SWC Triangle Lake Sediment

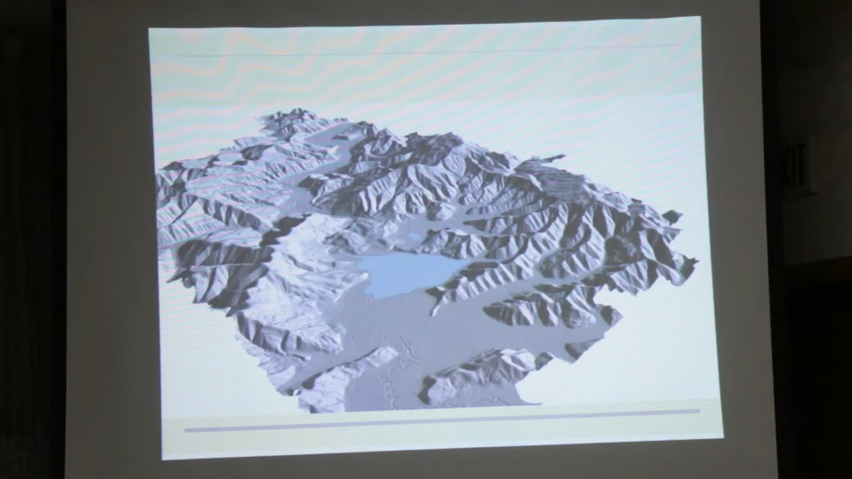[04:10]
what happened after that landslide was that it didn't just dam up the valley and create Triangle Lake, but the lake extended all the way up like a modern-day reservoir would extend up into the hills, and it's taken thousands of years to fill up, and now Triangle Lake is like the, the last holdout of the, of the former, much larger lake.
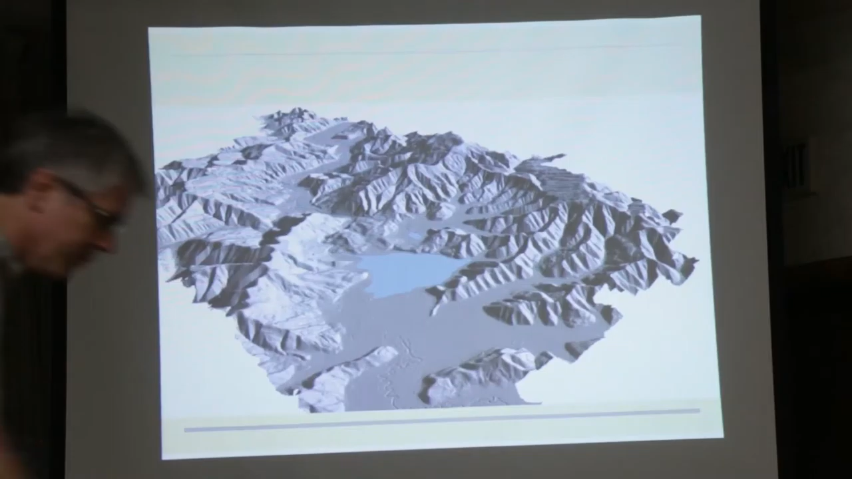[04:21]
Um, so the sediments which have accumulated and which have filled up the Lake Creek Valley,
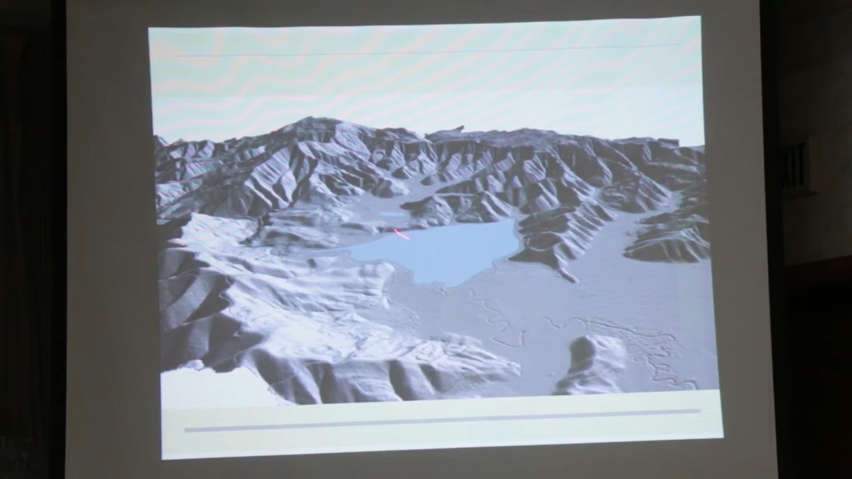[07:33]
So this is, um, uh, literally just up off here, and this has been a much easier site to work at because Triangle Lake is so deep. It's difficult to get the sediment from the bottom.